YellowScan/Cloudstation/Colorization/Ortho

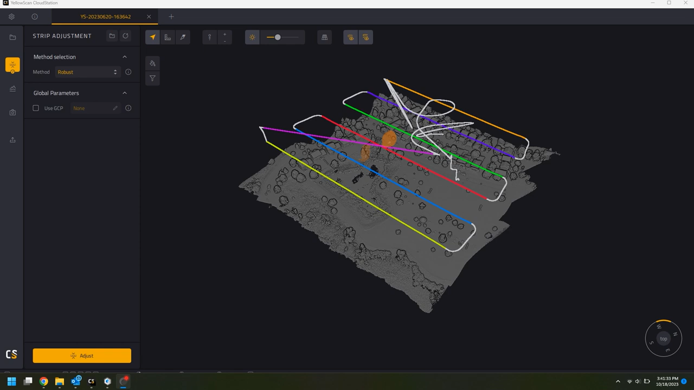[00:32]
photo within cloud station. So I'm in cloud station right now. I have an area that I flew, so this is processed via PPK.
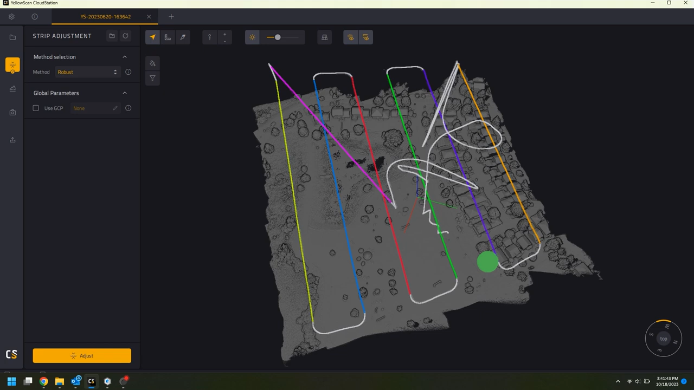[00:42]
I don't have ground control or anything in here either. The other thing is I have a ortho photo that I generated out of DJI Terra, which is right here.
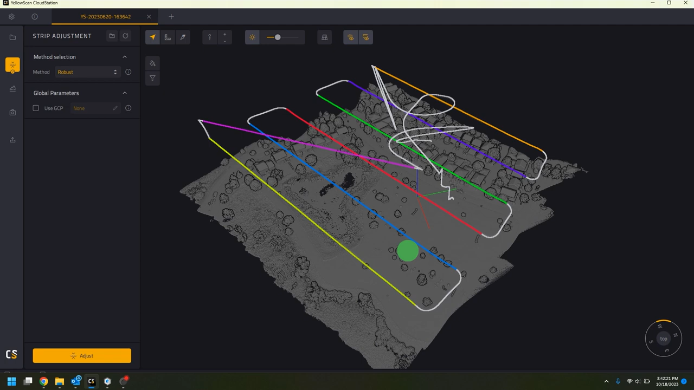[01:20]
But in terms of getting it colorized and the workflow for it, all we need to do is go over here in cloud station, click colorization, and up here it says from ortho photo.
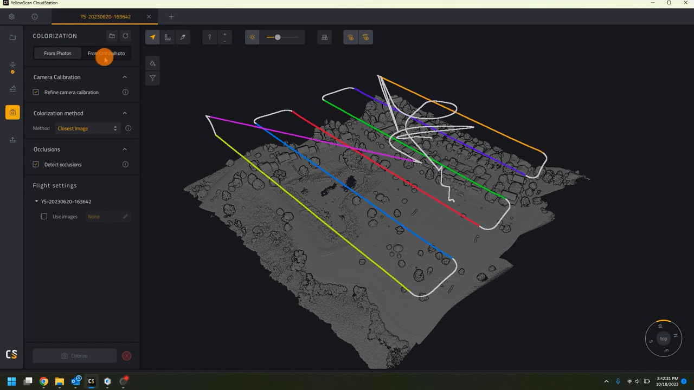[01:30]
I'm going to click from ortho photo and then I'm going to go to where I have that photo. So I'm going to go to the folder where I know I have the photo. So this is the exported geotiff that is right here.
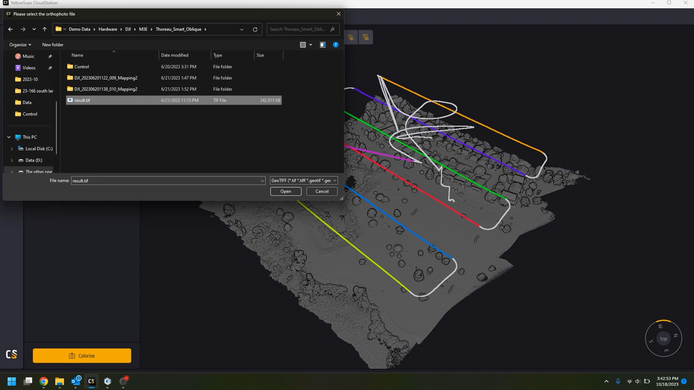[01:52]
I'm going to click open. After I hit open, I'm going to hit colorize. And the process doesn't take too long, but I guess your mileage may vary depending on the size of the area.
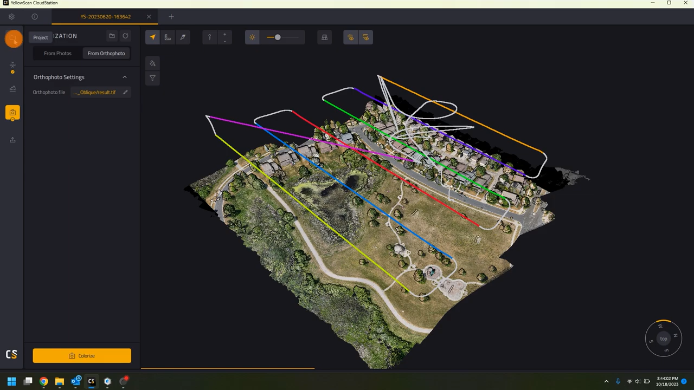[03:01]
Let's turn off these flight lines. So if I zoom in,
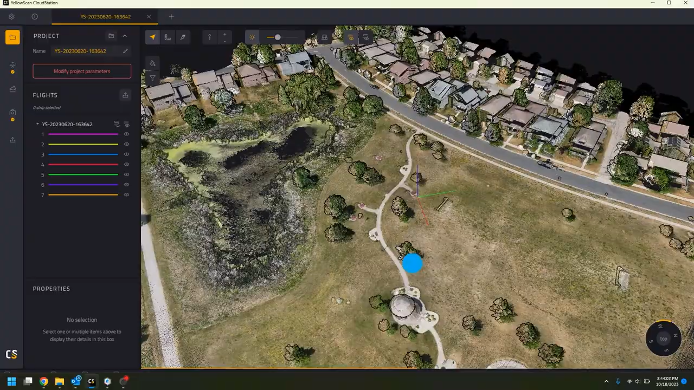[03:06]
we'll see certain things where if it wasn't aligned correctly or if it wasn't flown around the same day or same time,
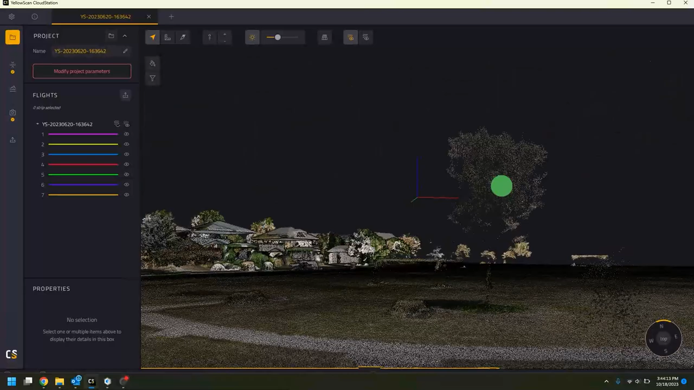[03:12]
certain things can happen with the colorization.
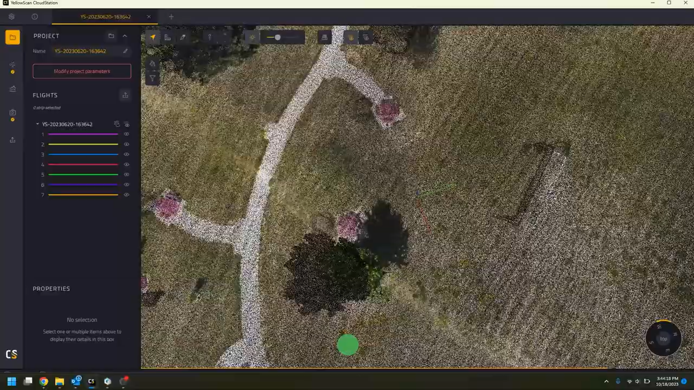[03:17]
Since it is an ortho photo, it drapes down.
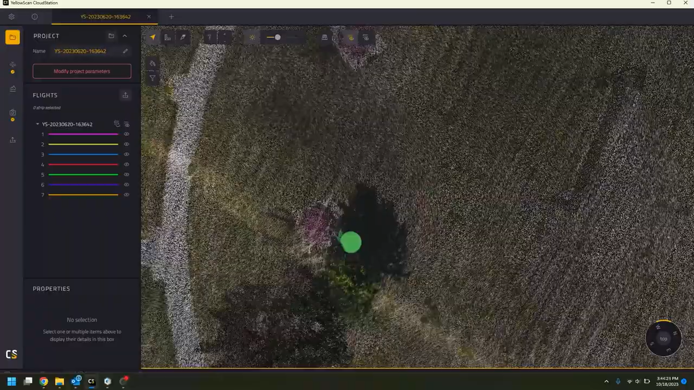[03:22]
So if it's not aligned, you get goofy little things like the tree image on the ground, and then the tree not completely colorized.
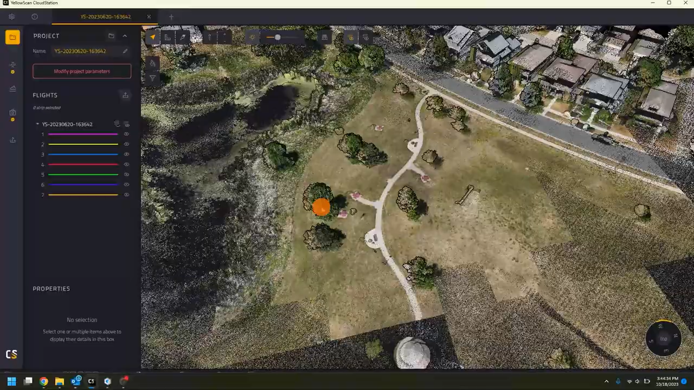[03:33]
Or over here, you can see that there was definitely a shift in the data sets between the two, where definitely there's not a bubble in the middle of a sidewalk that looks like that.
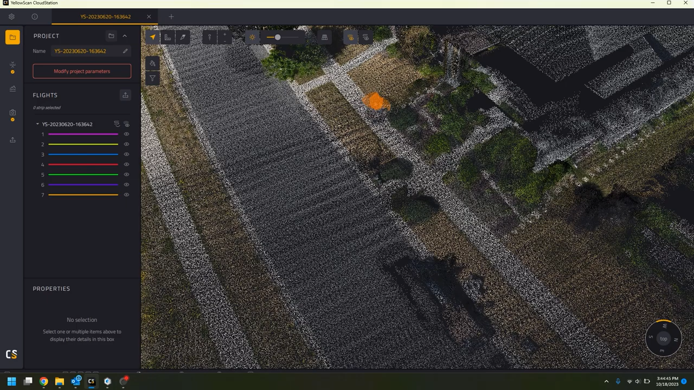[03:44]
It's more than likely this bush right here. And again, bubble bubble like that. But to colorize the point cloud from an ortho is pretty easy.
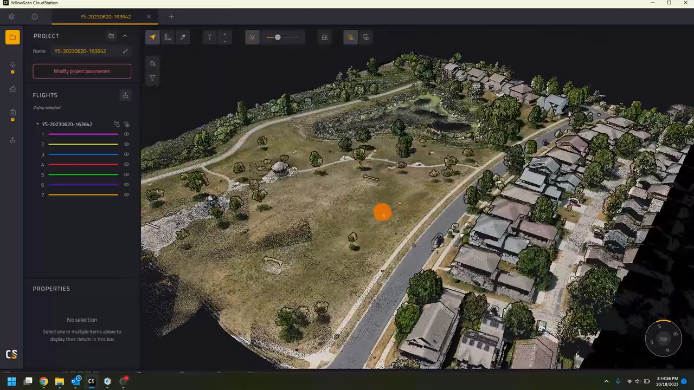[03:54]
Within CloudStation, you just have to make sure that everything is aligned correctly.
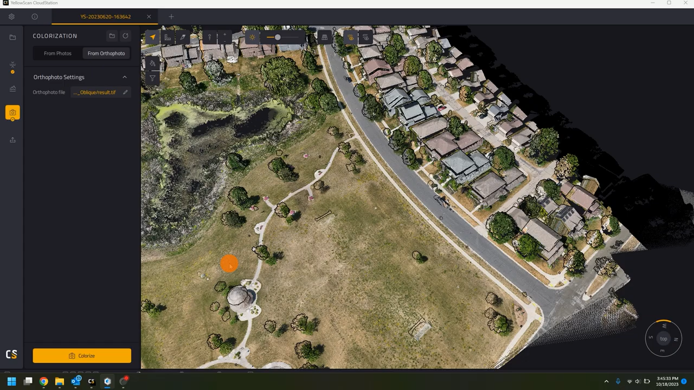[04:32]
So if you export out of Terra or Pix4D, any of the softwares, just leave it at its default WGS84 settings, and everything should be good in terms of the coordinate system side of things.
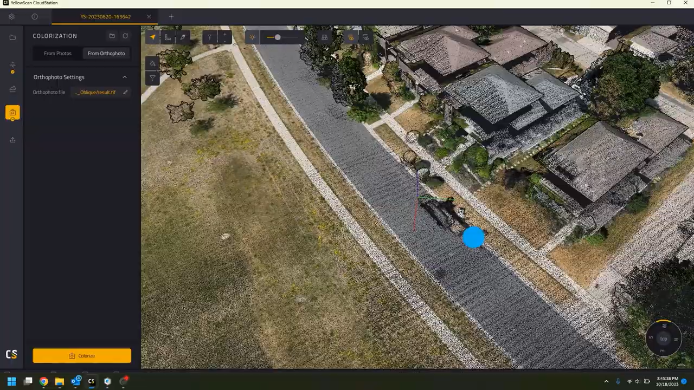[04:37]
But definitely the issue that we're seeing here with the shift is probably because these were flown on two different days at two different times.